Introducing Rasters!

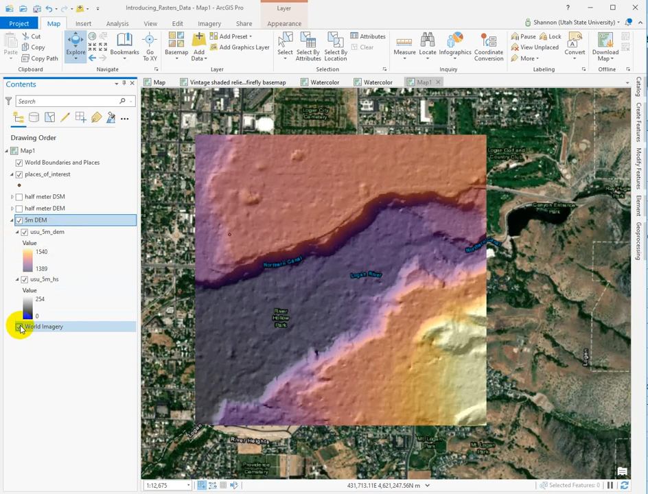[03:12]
If I turn off the visibility of the elevations, you'll see that's where we get this three-dimensional-looking landscape. And I've got the elevation data displayed semi-transparently on top of it. And you do that in the Appearance tab with this transparency bar here. So this is full strength, this is half strength, and you can see that here.
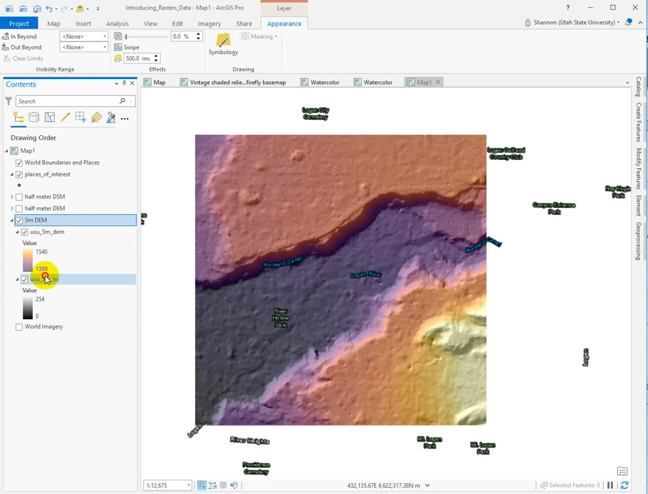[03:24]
If I switch over, you can see it's at half strength. Okay, so that's one set of data, and I've got them grouped together. And I just called this group 5-meter DEM so I wouldn't get confused. I'm going to turn on the half-meter DEM. This is collected using LIDAR. Look at how much crisper and clearer this image is. That's because the cells are much, much smaller, so we get a lot better precision with what we're mapping.
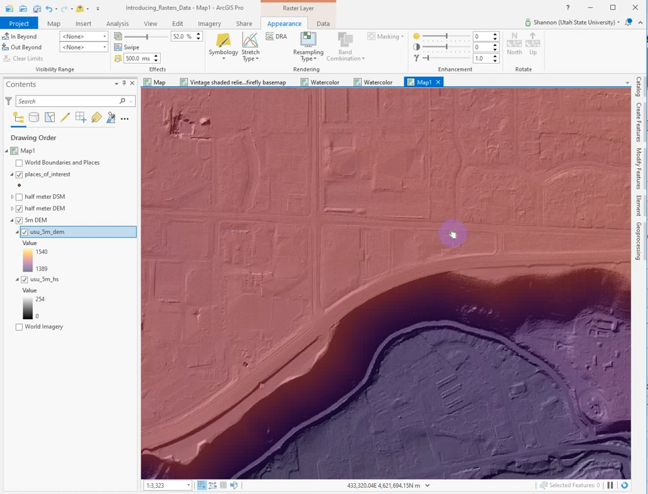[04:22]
You can see the water lab where the trail comes together there. Can you see the golf course? Yeah, you can see a little bit of the golf course here. Yeah, so interesting artifacts. The boulevard is very clear.
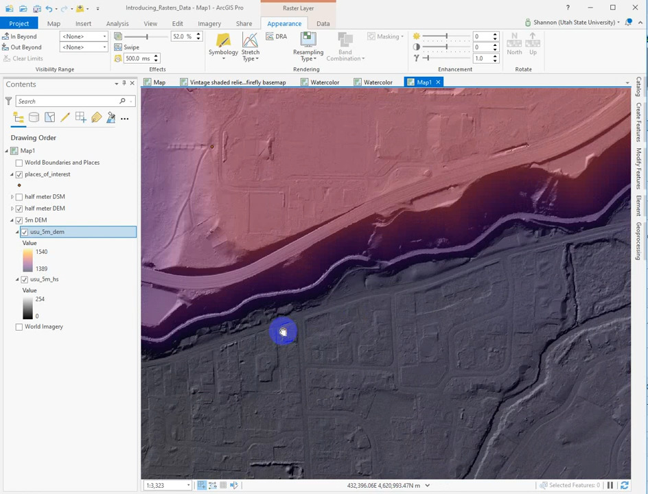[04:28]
And again, if I turn off the visibility of the elevation model and just show you the hillshade, all we do is we lose the color. Oops, that's the wrong one. This guy here.
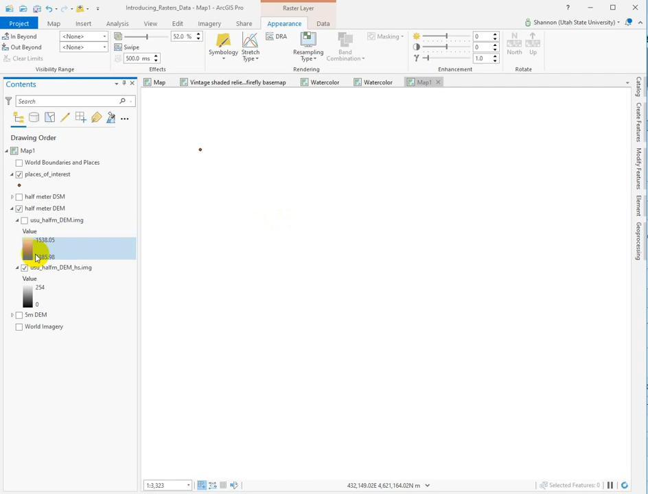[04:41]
Turn off the elevation, and we just see the hillshade. So the hillshade is where we get that three-dimensional look. The color is only applied to the elevation. You wouldn't ever want to apply color to the hillshade.
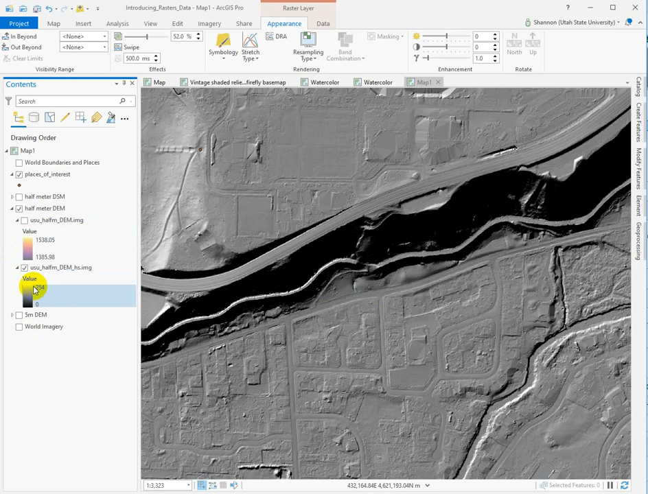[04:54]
You always leave these black to white with the lightest colors for the highest values. Okay, now I'm going to turn on the visibility of the digital surface model.
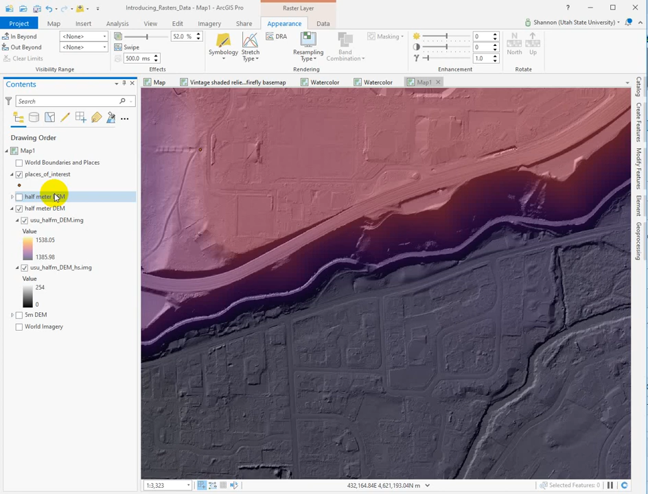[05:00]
I'm going to zoom out a little bit. This is the elevation model, and it's been cleaned up. So you're going to be learning about LIDAR and how LIDAR is collected, but all of the stuff sitting above the actual ground is scrubbed or cleaned off. When you look at what I call a bare-earth DEM, so I'm going to turn on the surface model now, and I think you'll see a big difference.
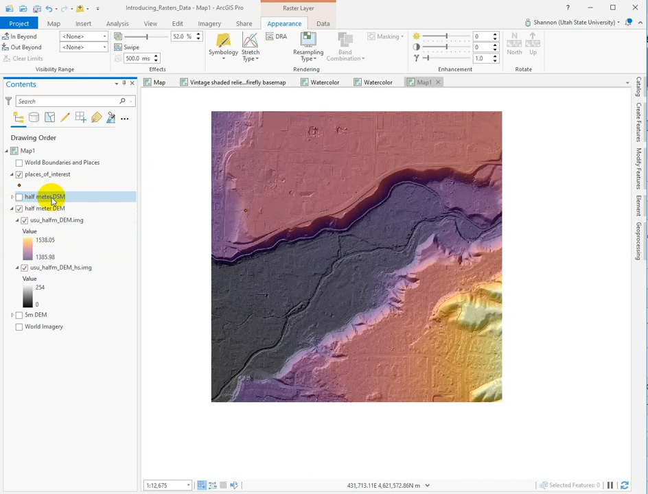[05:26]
So there's a lot of stuff,
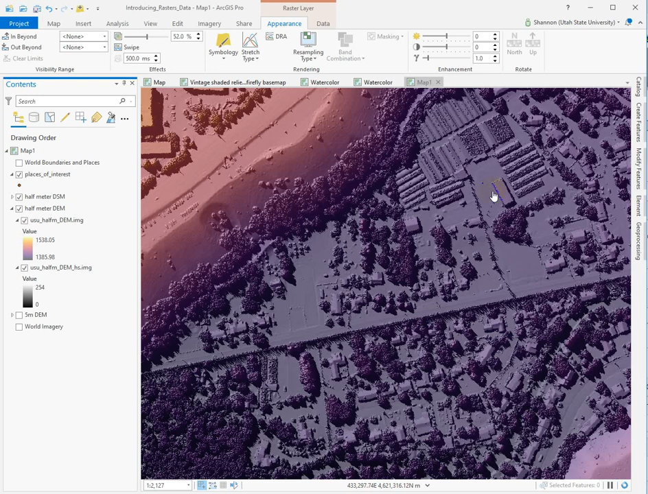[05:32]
and when you zoom in, you can see really clearly that it's vegetation, it's outbuildings.
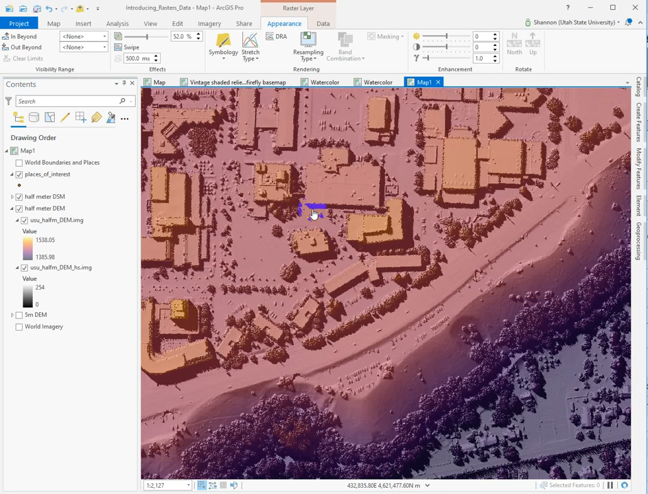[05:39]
You can see all the campus buildings. Let's see if we can see Old Main. Yep, and look at this big shadow that's being cast by the flagpole. You can see the A tower.
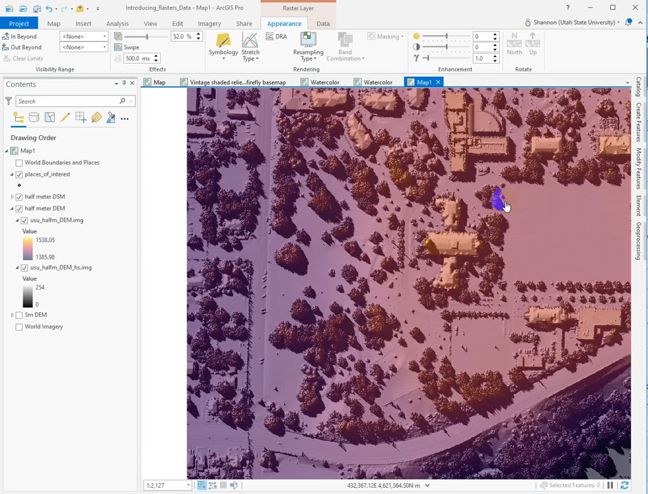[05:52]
Okay, so a surface model is the first hit, the first return from LIDAR is bouncing off everything on the surface, and so a surface model is before we clean off all of these kind of surface artifacts, before we go down to the bare-earth. The reason we work with bare-earth DEMs is because we're usually trying to model how water would flow in the landscape,
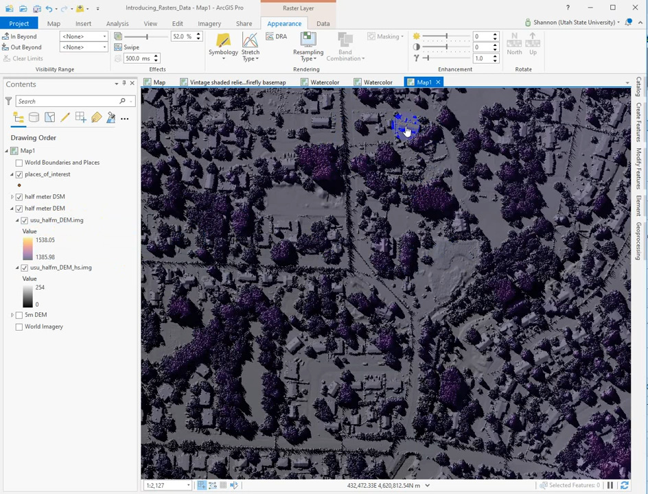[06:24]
and all of these features here are going to act like a barrier or a dam, and that isn't necessarily how we want to model the surface.
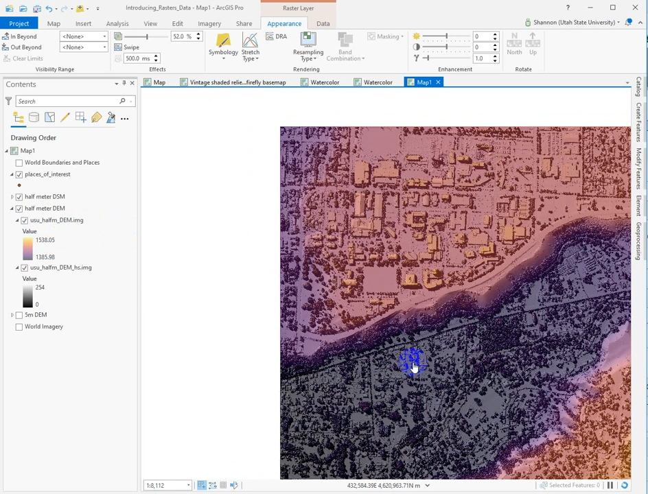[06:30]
So yeah, have some fun playing around with this. But I would recommend setting up your data the same way, where you have three groups. You have the half-meter surface model and its hillshade, the elevation model and its hillshade, and the five-meter DEM and its hillshade. Put the elevation models above the hillshades, make them half-transparent, and put the color on those. I usually put color on them when I'm demonstrating so that it's easier to keep them separated.
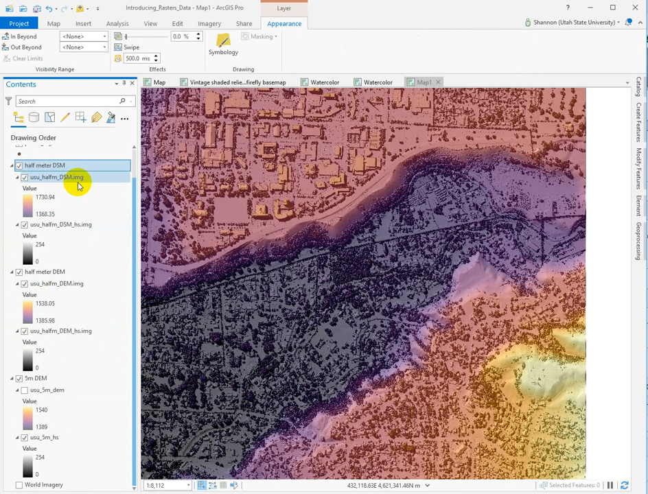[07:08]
If they're all black-to-white color ramps, it gets a little confusing sometimes. So keep your hillshades black-to-white, put elevation, color on the elevation, and then group them so that you can turn off the visibility without having to toggle both of the visibilities of these off and on. Okay, so the whole point of this lab is to get you comfortable doing everything that I was just doing.
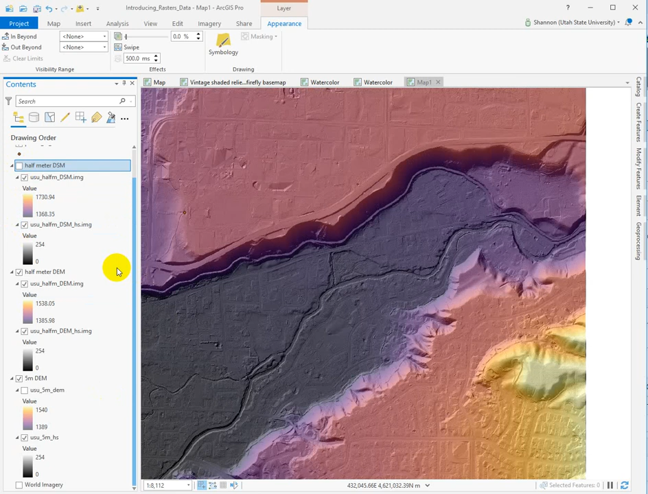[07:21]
Manipulating the data in the table of contents, getting it to draw in a way that makes sense to you, getting comfortable panning around and zooming around, and then we're going to get into some of the nitty-gritties about the data sets themselves.
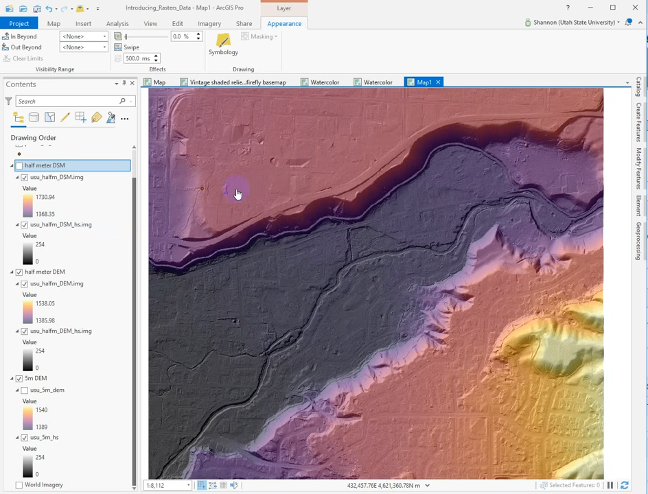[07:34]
So if we look at the properties for the elevation model, you're going to look in the source tab, and you'll see here we've got raster information, and it tells us the number of columns and rows. It tells us how big each pixel is. That's the resolution, and then the spatial reference. You're going to have to read the lab instructions this time.
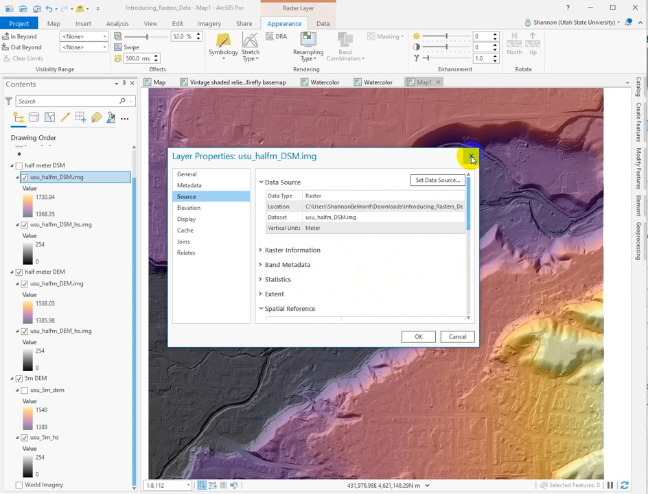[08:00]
There's a ton of information included in the instructions that you're going to need to consume. Let's zoom way in so I can show you what one pixel looks like. We need to find an area that's got a lot of good transition between darks and lights, and you can see that here.